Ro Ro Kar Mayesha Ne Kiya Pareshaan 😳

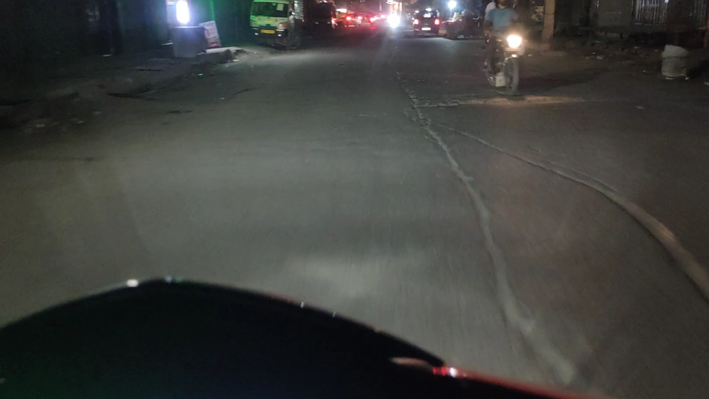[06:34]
पर बहुत प्रॉब्लम होता गाड़ी चलाने में उमीद करते हैं कि सरकार यहां के गड़े बना ले फिलाल तो सेफली पोस्ते हैं दीरे दीरे गाड़ी चलाते हुए
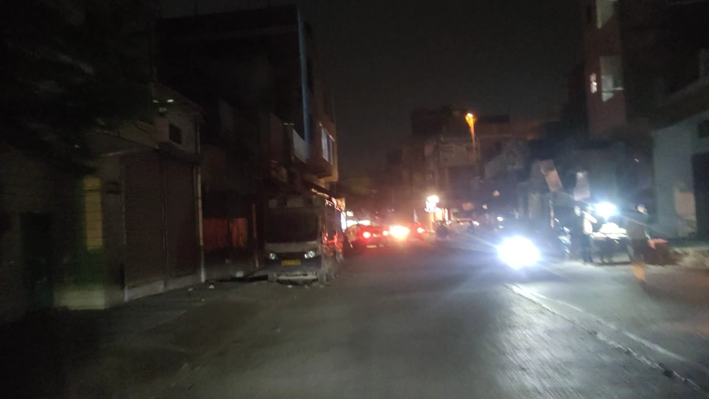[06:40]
तो फिलाल हमारी वापिस घर में एंट्री हो गई है रात का एक बज़े का टाइम हो गया है अभी हमारे डिनर करने